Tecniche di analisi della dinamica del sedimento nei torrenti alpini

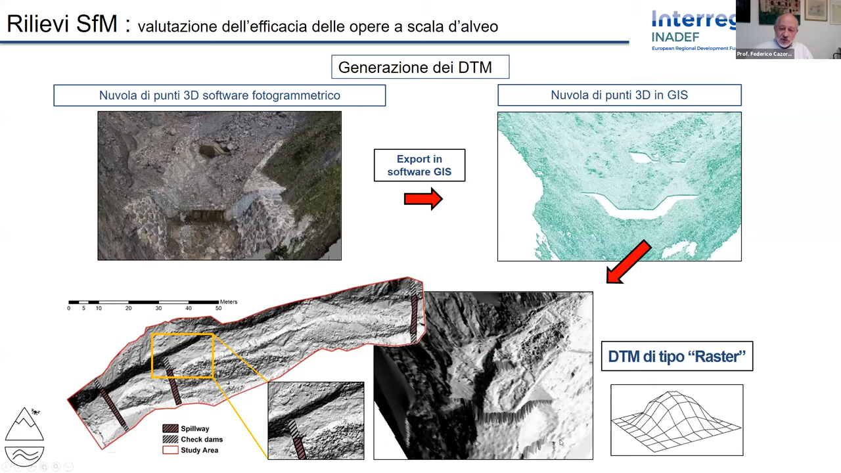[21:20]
su un sistema GIS, un qualsiasi GIS e poi si ottengono i DTM ad alta risoluzione, ad alta precisione con grande dettaglio. Ovviamente i DTM ci servono per analizzare l'andamento nel tempo di queste situazioni. Qui quattro fotografie e qui si alternano in questa immagine quattro DTM in cui si nota, si percepisce un cambiamento nella disposizione del detrito in quel tratto di allo.